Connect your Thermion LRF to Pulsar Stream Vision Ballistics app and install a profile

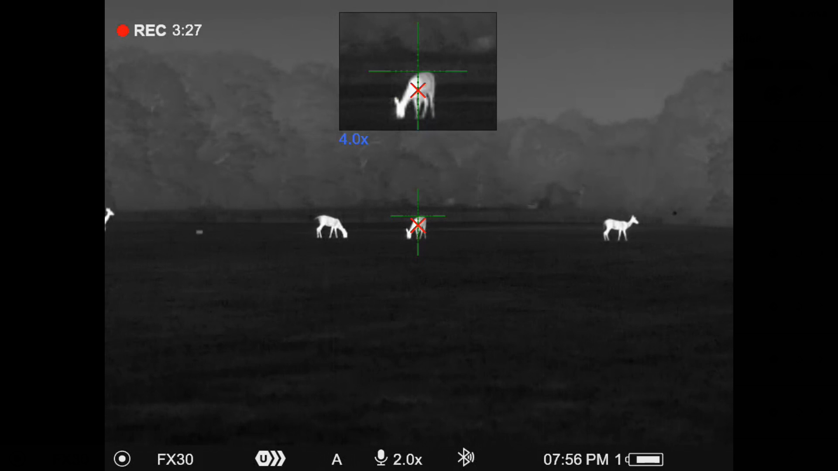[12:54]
But this is something new that Pulsars came out with,
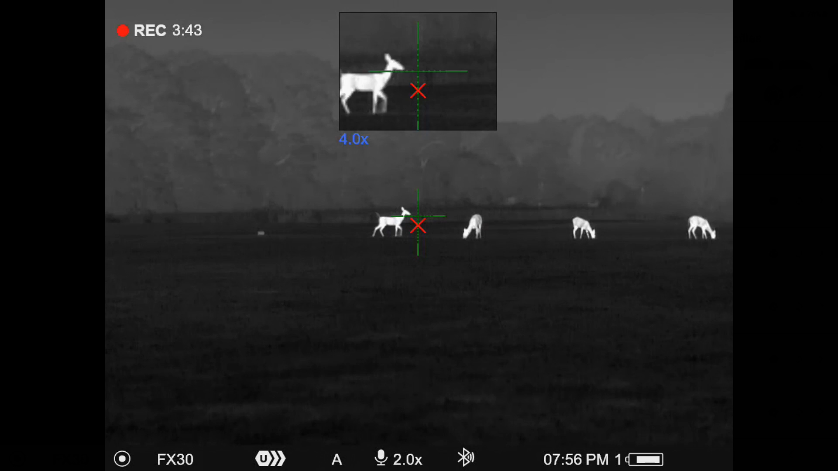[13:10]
like I typically don't shoot this thing at all past 200 yards.
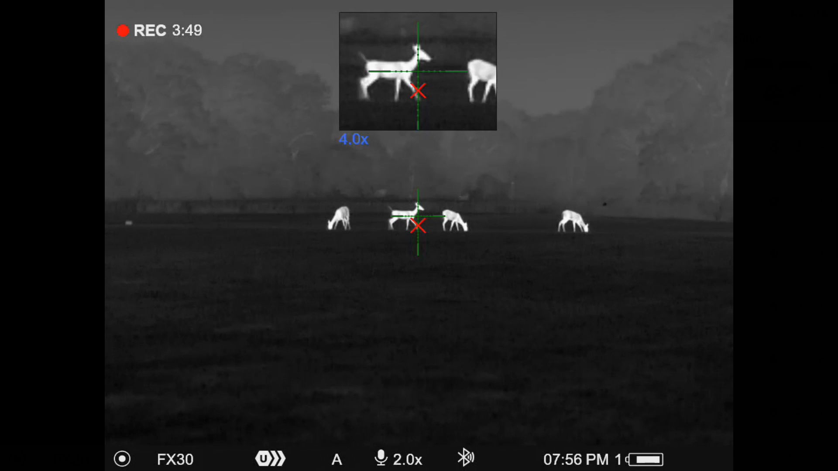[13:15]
Honestly, not much past 150, but as you can see, as the distance is varying here,
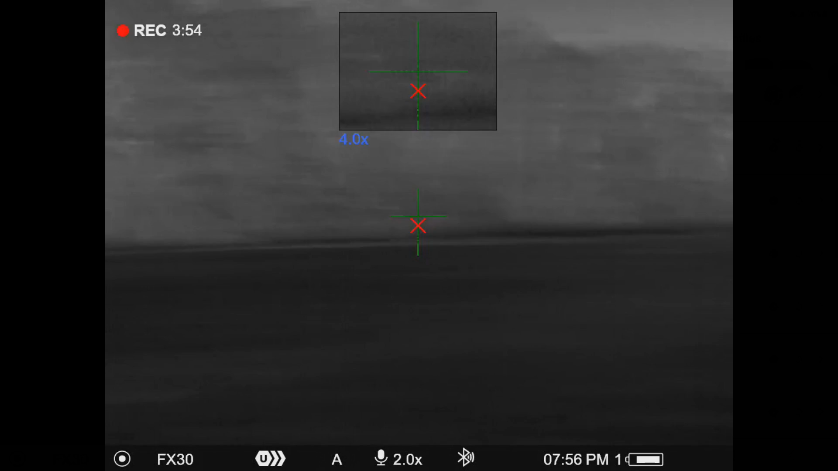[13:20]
how much difference, because it's, it's such a heavy bullet versus the speed and the size of it, how much difference that has,
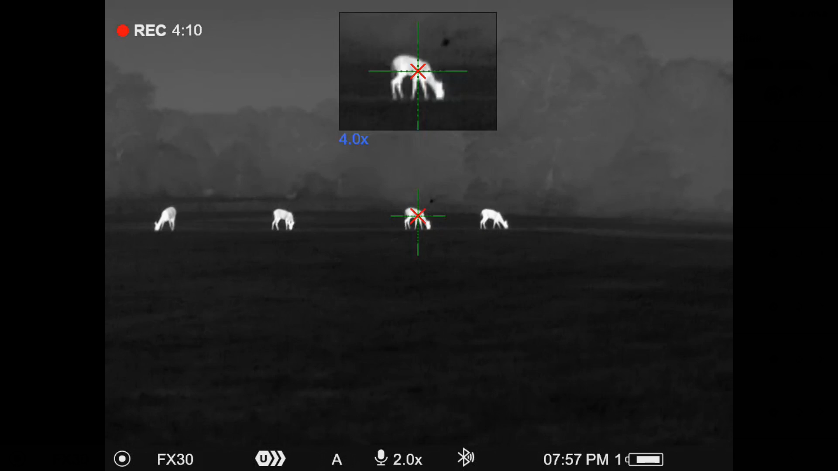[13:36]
So again, just want to show you how this thing works.